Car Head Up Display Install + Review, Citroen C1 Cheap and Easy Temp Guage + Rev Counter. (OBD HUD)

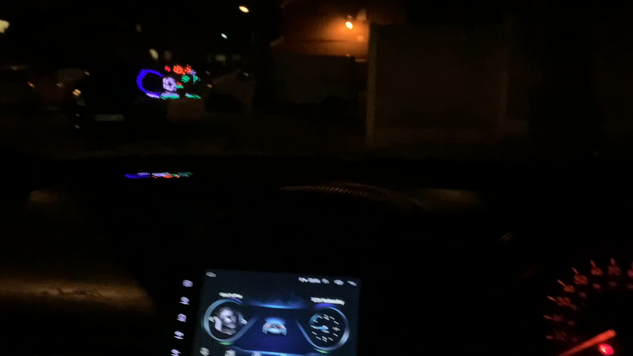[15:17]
proper sick so hold on it's gone blurry i've tried to focus and it's actually gone blurry right i've focused it a bit erm so yeah it looks like that it looks like quite bright and gaudy
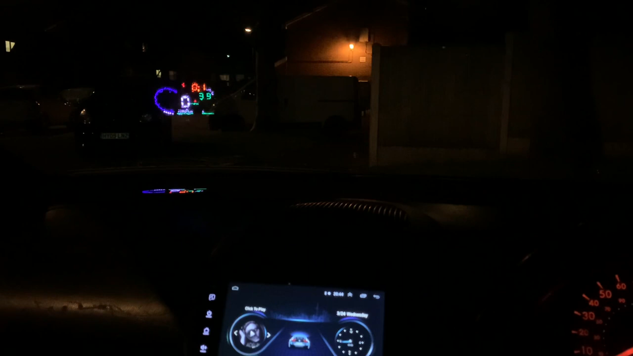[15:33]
erm looks like a minor accident with a massive explosion following it but
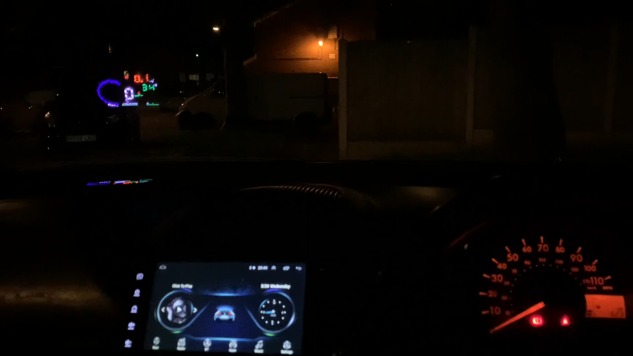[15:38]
i quite like that actually it's pretty good now i think it is useful to have the point that